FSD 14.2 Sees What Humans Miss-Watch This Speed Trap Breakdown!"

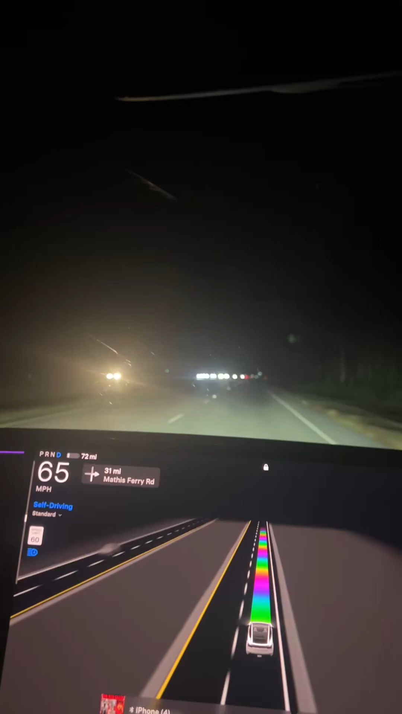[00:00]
Okay, let's set this up. I'm on Route 17 South in McClellanville, South Carolina.
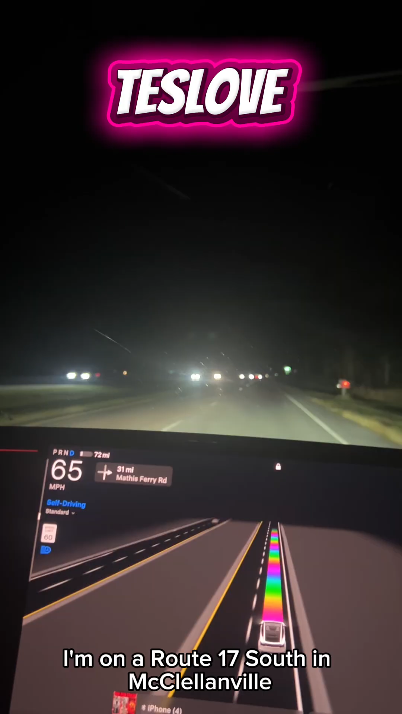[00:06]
I am in 14.2
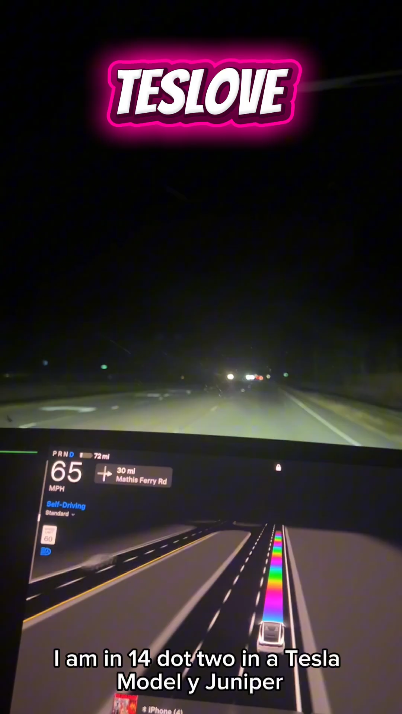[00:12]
in a Tesla Model Y Juniper. This is full self-driving. Now, this village is a speed trap. By the way, thanks for coming back. Please like, subscribe, share the video, and comment down below. I'm testing this FSD right here.
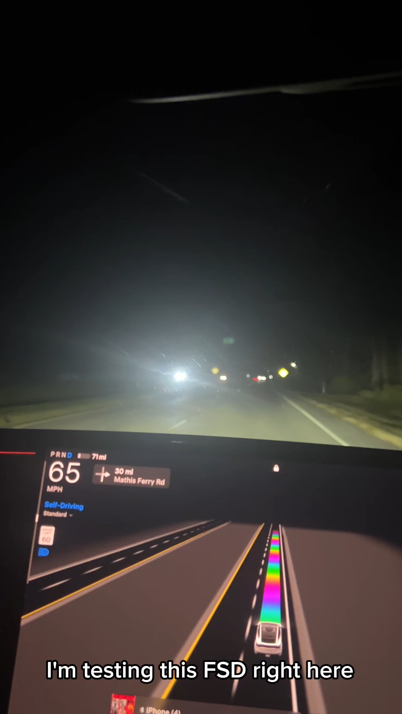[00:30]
As you can see, there's what I call the fake 50 mile per hour speed limit. We're currently at 65. It's going to drop down to 50 right here. Now, let's see what happens.
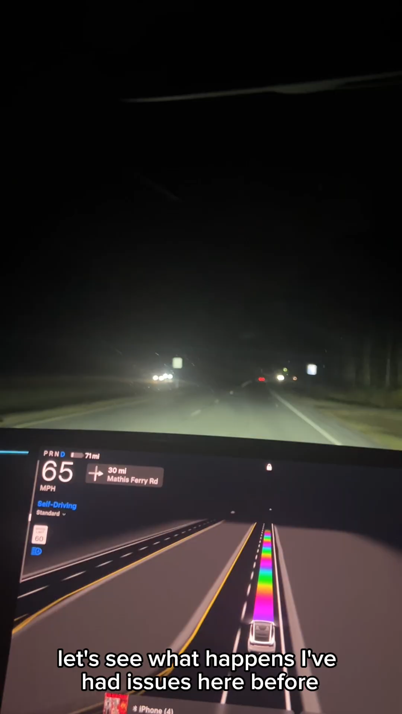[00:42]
I've had issues here before. Okay, nothing's happening. Now, this, I'm letting the car do its thing in full self-driving.
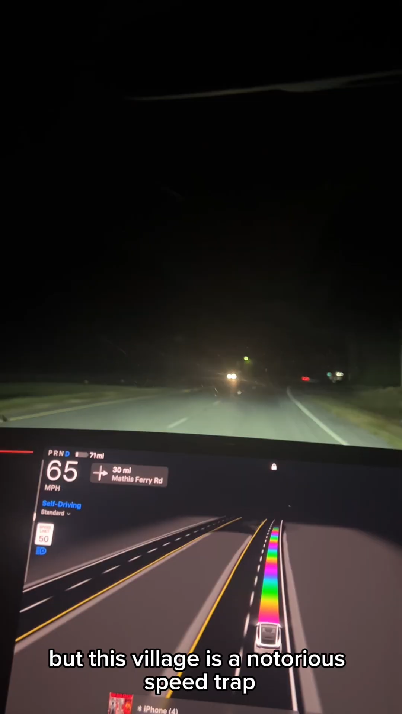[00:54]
But this village is a notorious speed trap.
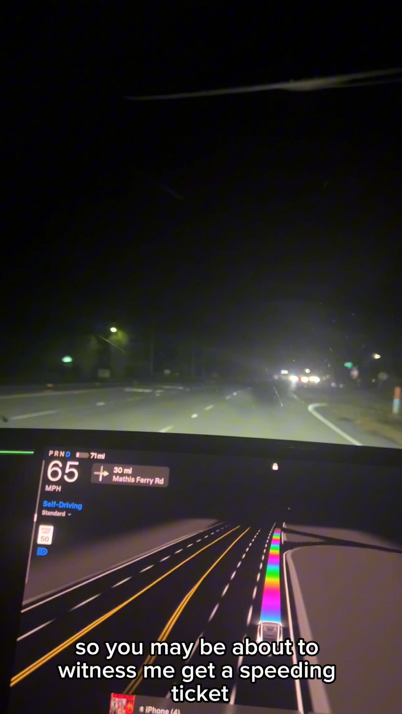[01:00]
So, you may be about to witness me get a speeding ticket. But so far, I'm in standard mode. We're still at 65 miles an hour. Now, we're starting to slowly drop down. We're now at 64. Now, we've got the double flashing yellow up here, which usually is a problem. Now, we're down to 63, 62, 61. Now, it's starting to hesitate a little bit, but not too much.
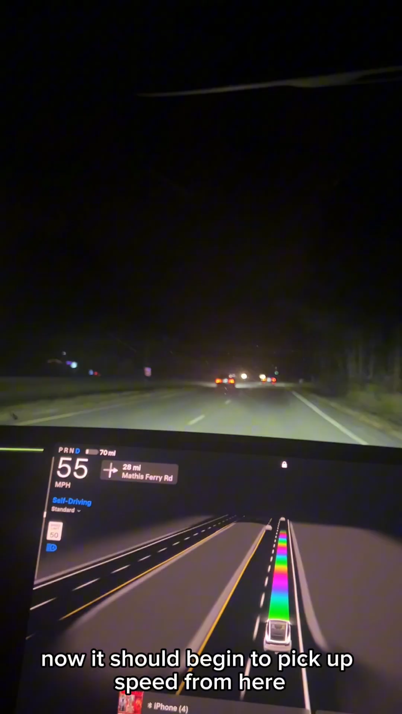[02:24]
Now, I'm still in standard mode. And I have the speed limit set at 55 miles an hour. But notice on the screen, on the lower screen right here, notice right here, it's still saying 50 miles an hour. Now, why is that? Somebody in the comments explained that to me.
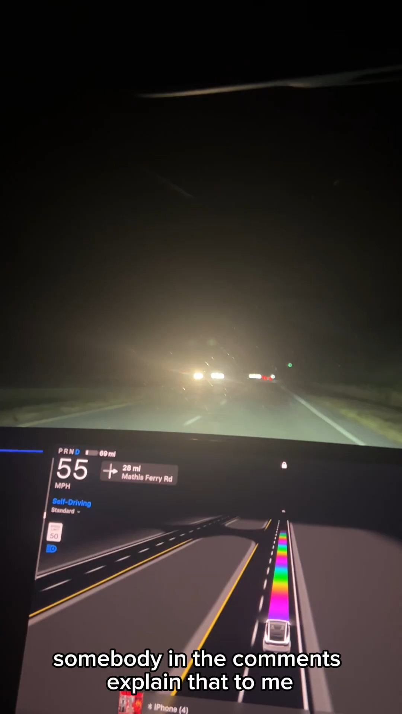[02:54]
For the longest time, that sign, that last 60 mile per hour speed limit sign was missing. It wasn't there. They just put it up about a month ago. But the car is still not reading that I'm in a 55, sorry, in a 60 mile per hour speed limit. It still thinks I'm in a 50. And it's not increasing in speed.
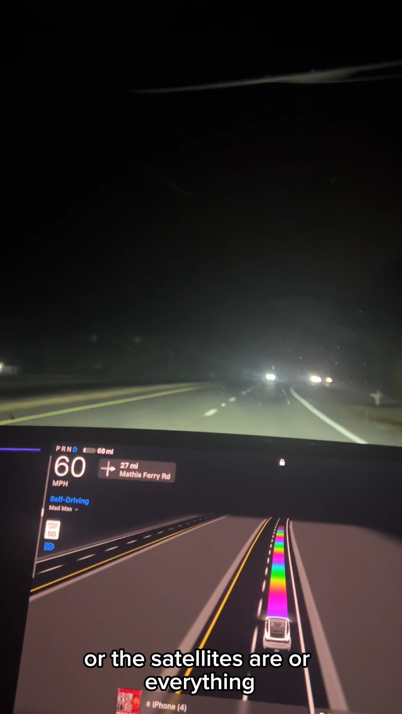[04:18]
the satellites are or everything that makes this car work in full self-driving. But these are twisting roads. Now there's a 60 mile per hour speed limit again. So now we're at 61, 62. It's starting to creep up again. But for some reason, it's very cautious going through there.